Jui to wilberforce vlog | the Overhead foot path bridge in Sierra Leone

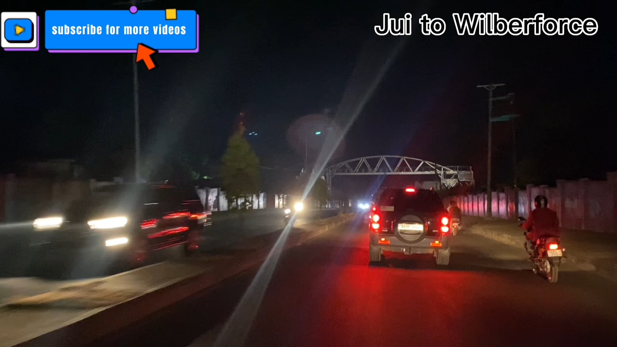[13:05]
So like, this is the night view, and it's very clear.